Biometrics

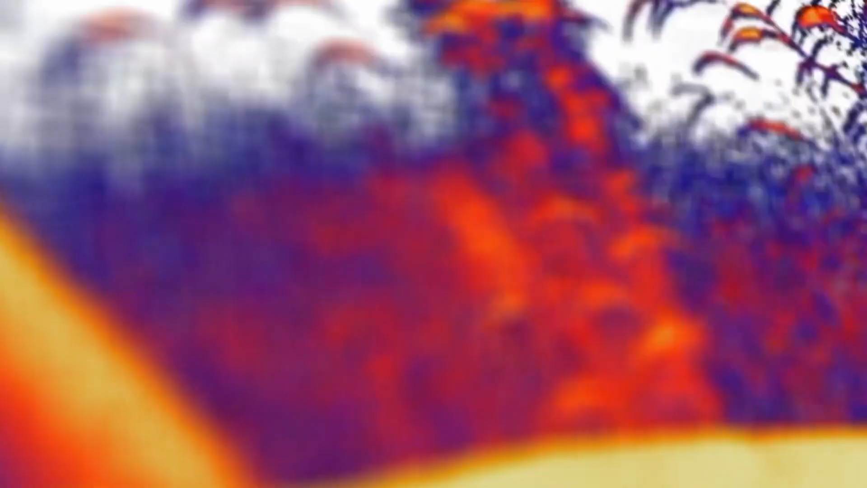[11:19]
truly universal high-definition integrated sonar imaging,
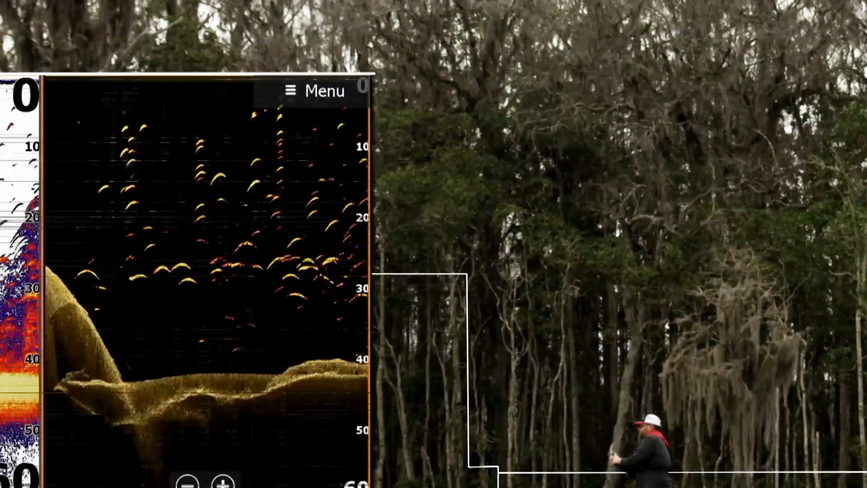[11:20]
and the industry's most accurate pinpoint GPS anchor.